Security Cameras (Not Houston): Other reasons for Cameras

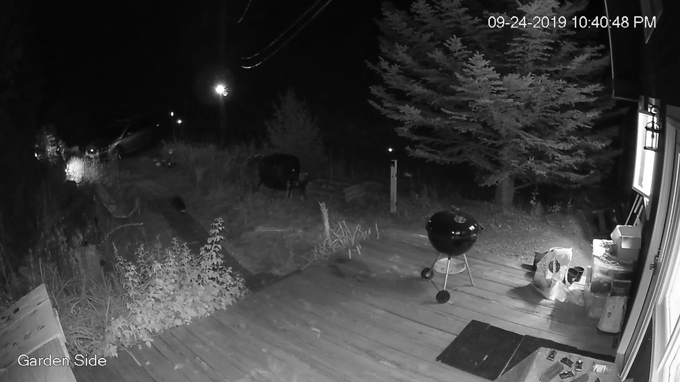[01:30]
Black Fox came up to the house one night and took back off. But if you had something interesting happen in the middle of the night it'd be interesting to be able to see it.